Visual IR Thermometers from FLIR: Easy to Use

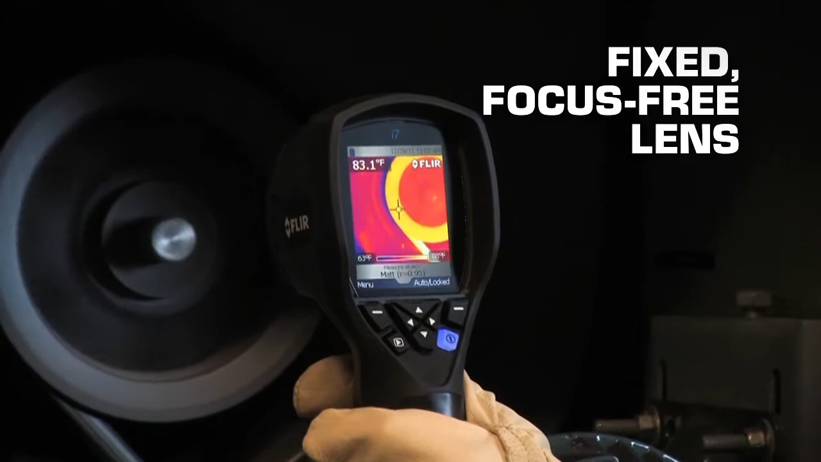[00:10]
On screen: spot 83.1°F
The fixed focus-free lens makes acquiring clear images as simple as can be.
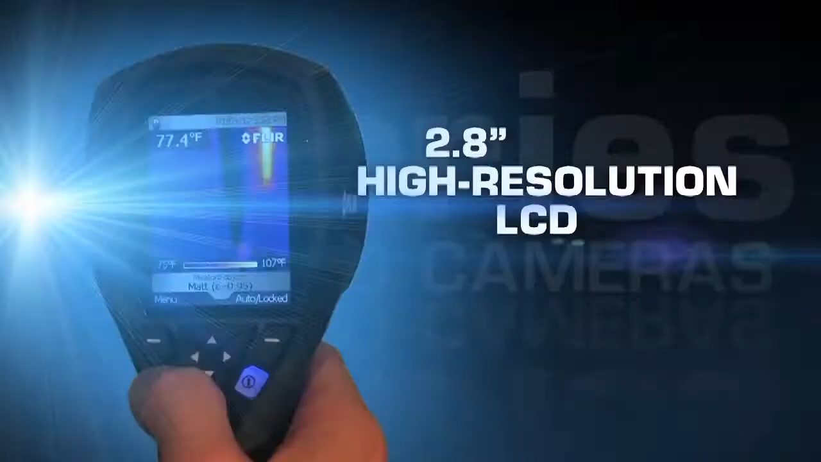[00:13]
On screen: spot 77.4°F
And the high-resolution color 2.8-inch
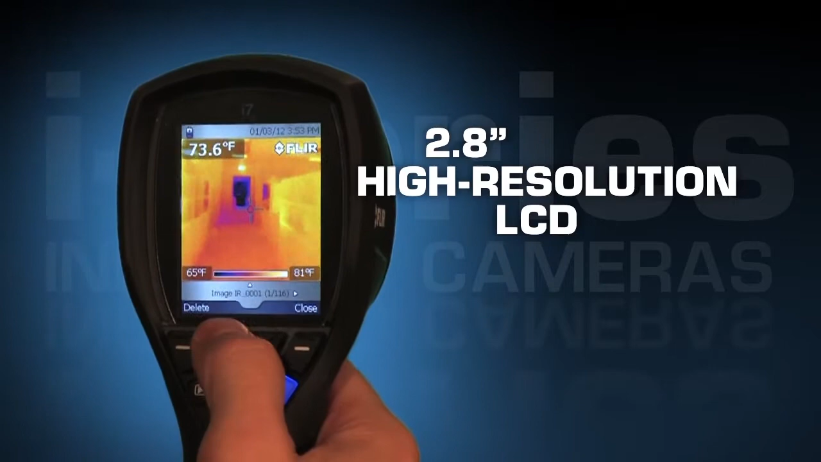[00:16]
On screen: spot 73.6°F, scale top 81°F, scale bottom 65°F
LCD display helps you locate problems quickly and easily. Even if you're a complete beginner in the world of thermal,
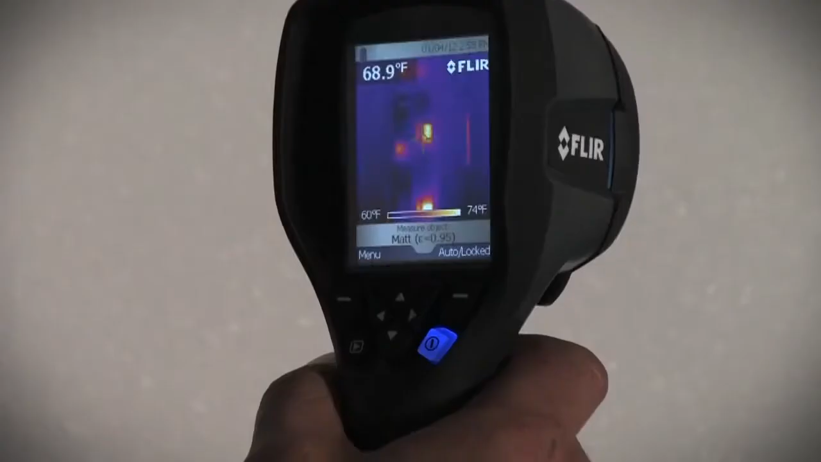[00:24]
On screen: spot 68.9°F, scale top 74°F, scale bottom 60°F
the very first images you take with your i-Series camera,
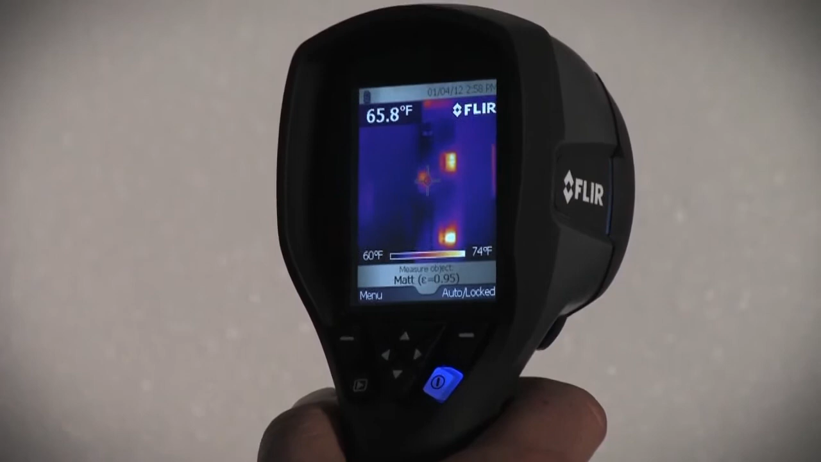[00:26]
On screen: spot 65.8°F, scale top 74°F, scale bottom 60°F
using the default settings right out of the box,
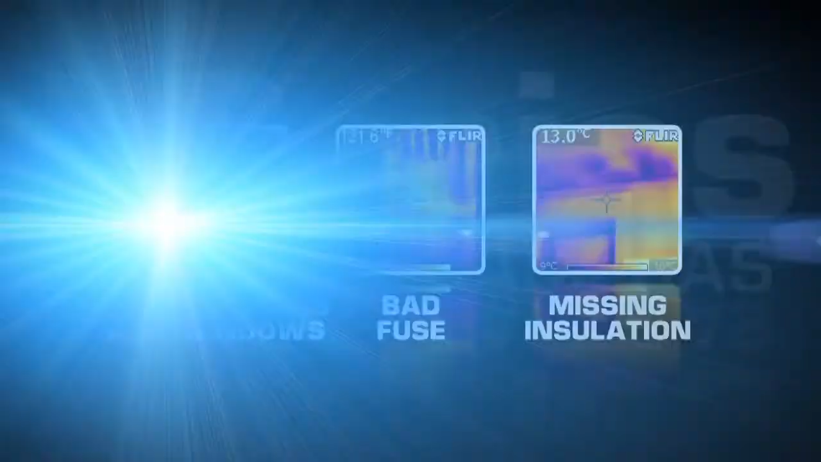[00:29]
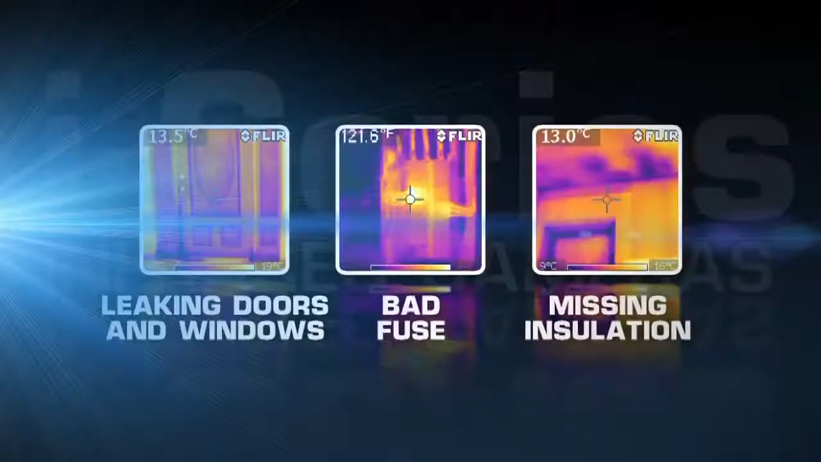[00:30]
will yield valuable temperature data and an immediate image of potential heat-related problems.
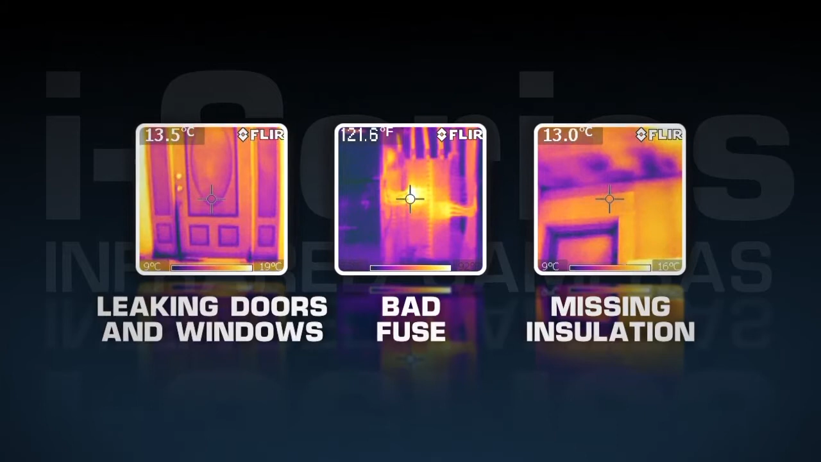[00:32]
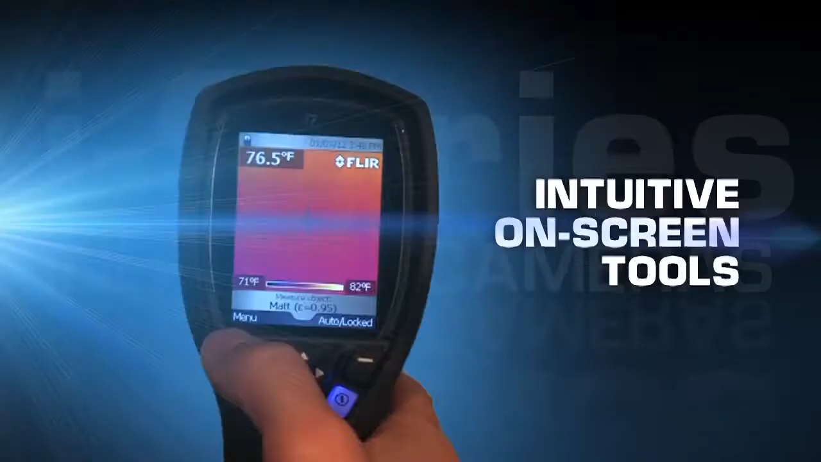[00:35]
On screen: spot 76.5°F, scale top 82°F, scale bottom 71°F
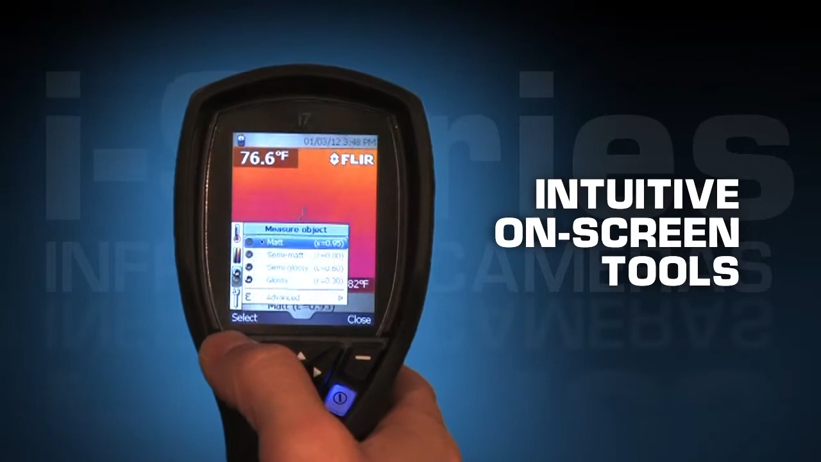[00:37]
On screen: spot 76.6°F
And as you become more familiar with thermal, or if you're already an experienced thermal professional,
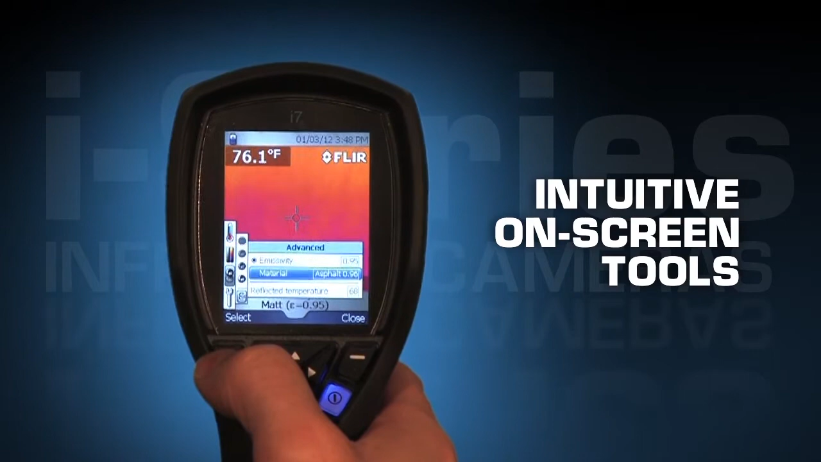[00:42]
On screen: spot 76.1°F
i-Series cameras have a number of standard intuitive on-screen tools to help you get accurate readings in all kinds of more problematic situations.